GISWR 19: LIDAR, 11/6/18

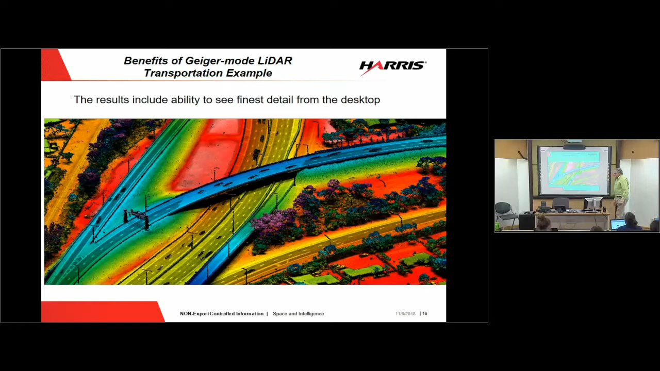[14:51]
Here's a, I guess, a highway, a set of highways and highway overpasses, even some cars on that. Here is a football stadium. Go horns, yeah. I was there on Saturday night when, oh, they lost by one point. What can you say? It was a great game, yeah.
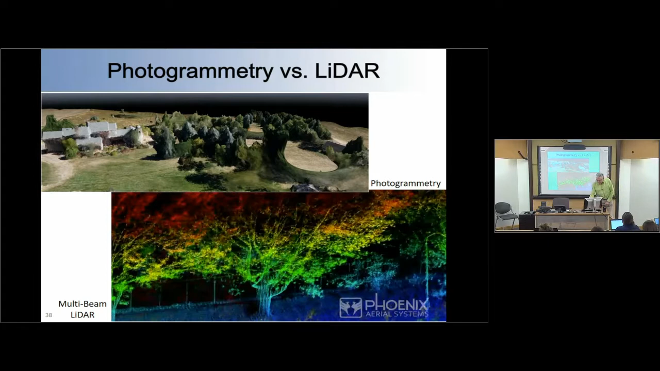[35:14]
and here's a video here so let's see what we've got here oh look we've even got music
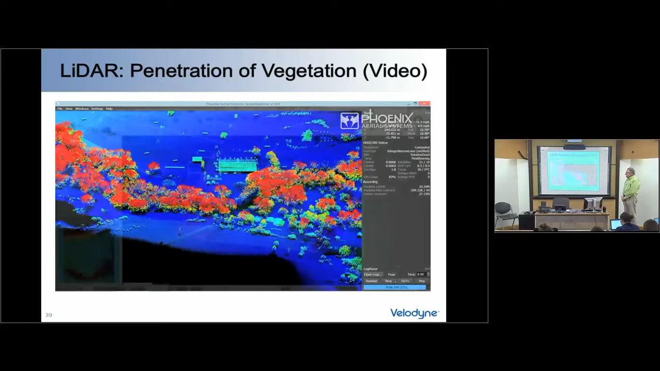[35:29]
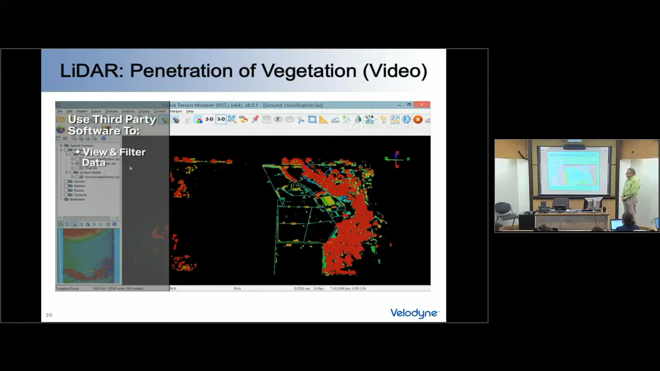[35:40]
that's kind of cool huh yeah so you can see even while they were fiddling around here with the video just how they can capture the leaf structure and
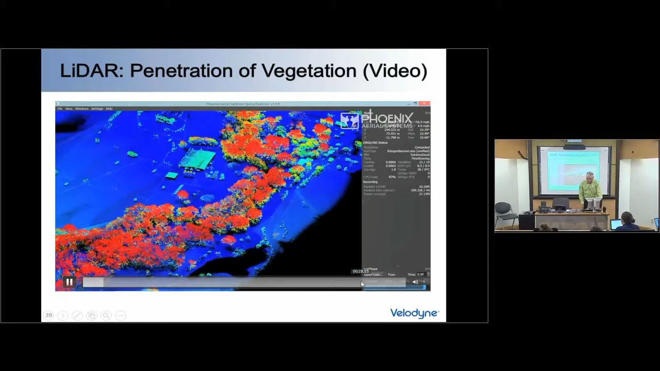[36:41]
so right at the end of the video there I don't know if you can get to the end without having going through the whole thing let me see what I can do here well it's not that important this is yes so there you can see that it's a quick terrain modeler software and you can see there's individual points thousands or millions of them and they're each colored with probably something that's related to the reflection intensity and your eyes effectively filling in the structure that you're seeing there yes that's true and so LAS is a standardized format for LIDAR that was developed by the